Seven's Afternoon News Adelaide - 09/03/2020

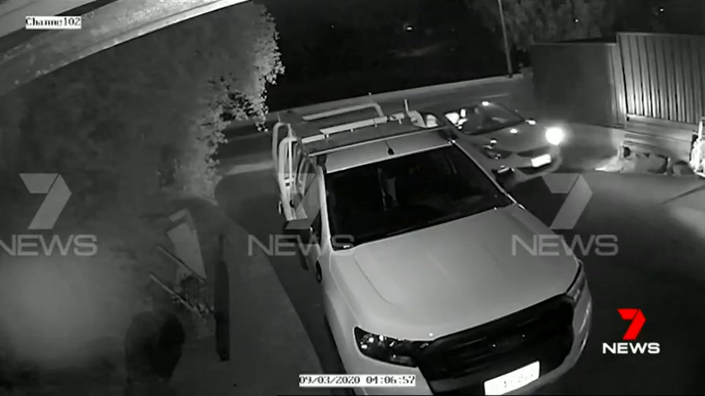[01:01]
keys were pinched from a Redwood Park home in a break-in the vehicle was spotted speeding along Main North Road at Elizabeth East by police soon after it was followed south
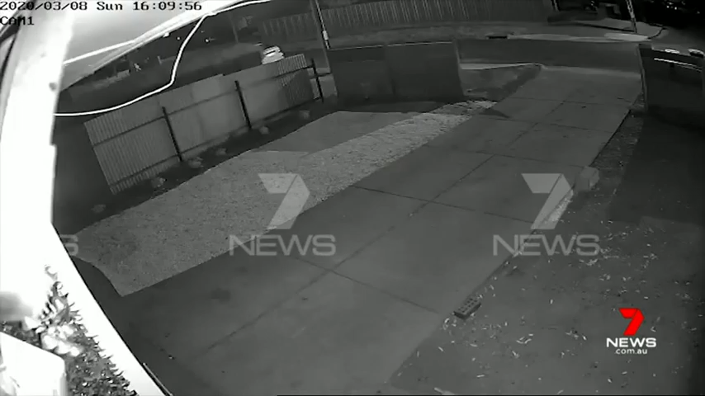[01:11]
with some passengers ditched at Para Hills the rest trying to make a run for it at